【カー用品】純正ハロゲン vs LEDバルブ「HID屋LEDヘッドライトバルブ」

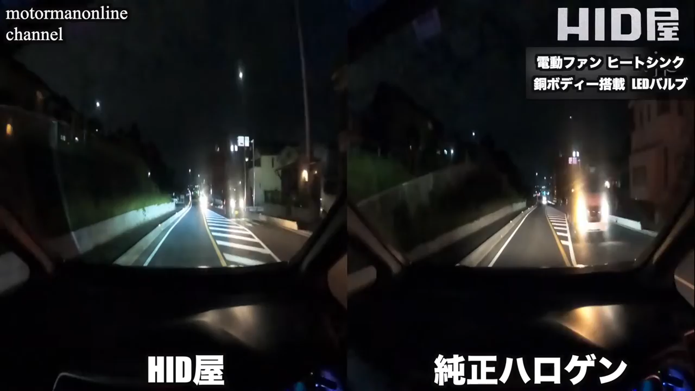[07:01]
ハロゲンランプをつけた状態で走行をしてきていますまずかなり違うなって思ったところなんですけれども照射している範囲が全く違うなと今左のクーマあったんですけれどもそこを素早く確認することができますで さらに今走行していってるんですけれどもやっぱり明らかに照射範囲